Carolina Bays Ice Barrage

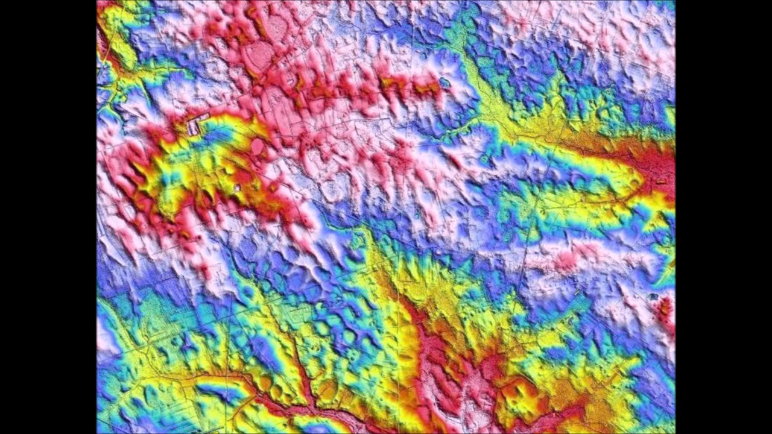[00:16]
I wanted to try an experiment to replicate the surface characteristics of the New Jersey landscape shown in this LiDAR image.
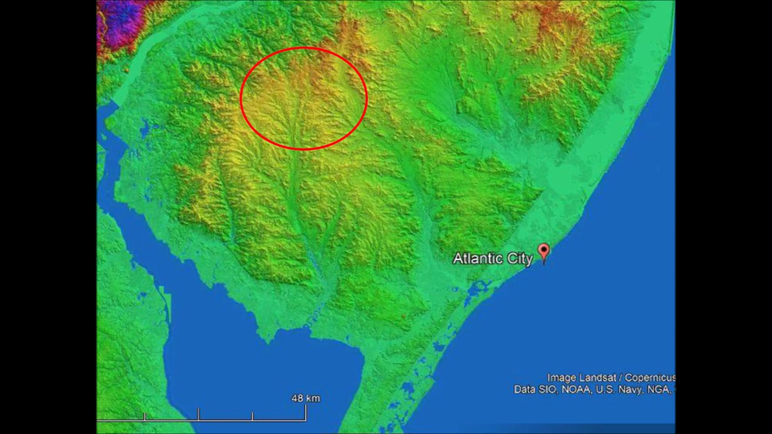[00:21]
The Carolina Bays in New Jersey are located approximately 70 kilometers or 43 miles northwest of Atlantic City. The rest of the peninsula is too heavily eroded to preserve bays.
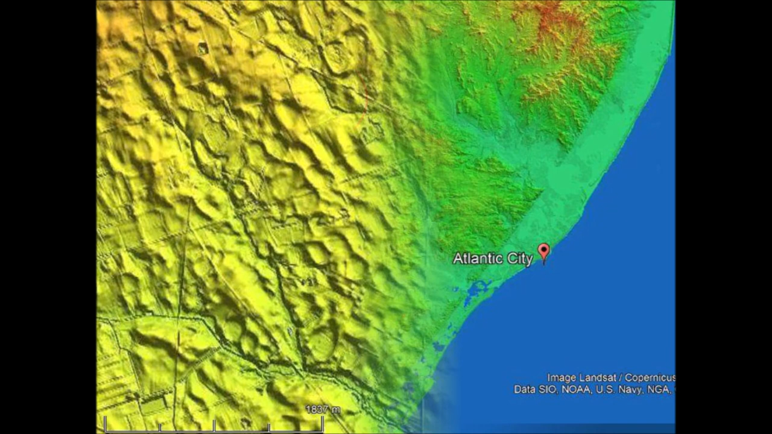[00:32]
The bays in New Jersey vary in length from 100 to 250 meters. They are densely emplaced like a blast of buckshot. The energy to create each of these small bays would range from 4 to 45 kilotons of TNT.
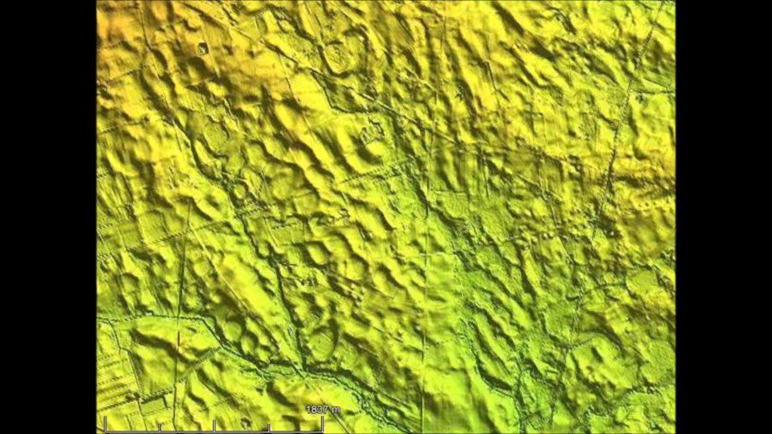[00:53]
Notice the gentle hills of the New Jersey terrain. The changes of elevation of the terrain are small and the bays have been preserved even close to the fluvial channels. The Carolina Bays in New Jersey are relatively small compared to the bays in North Carolina and South Carolina.
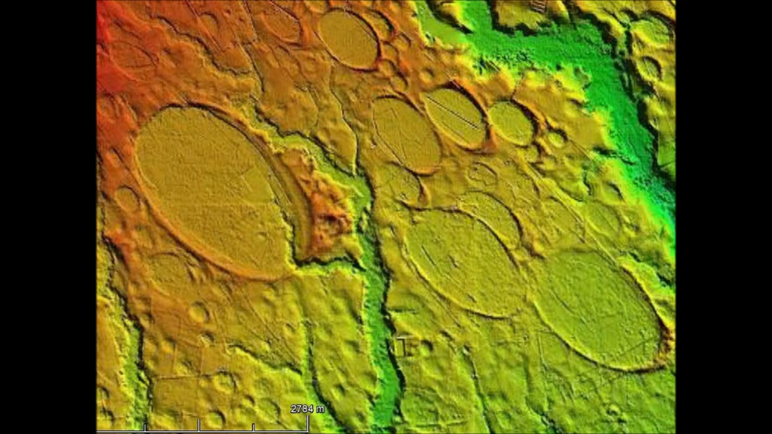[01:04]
The sizes of the bays tell us about the mass distribution within the ejecta curtain from the extraterrestrial impact on the Laurentide Ice Sheet. Impacts on a viscous medium can consistently make conical cavities.
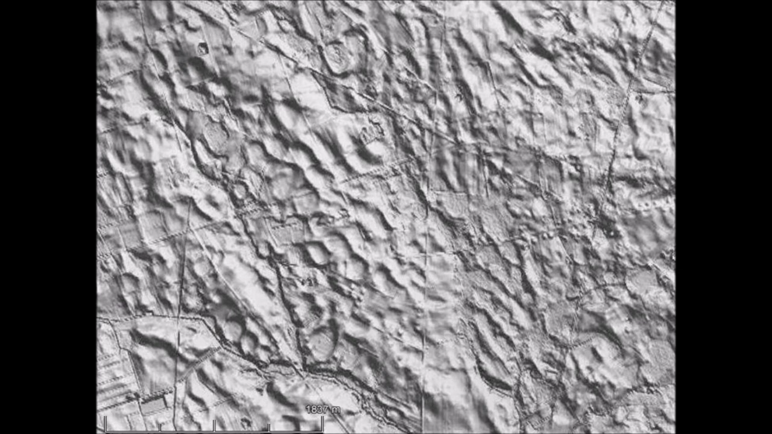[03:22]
Such an impact would have produced a barrage of ice pieces that left these indentations in New Jersey.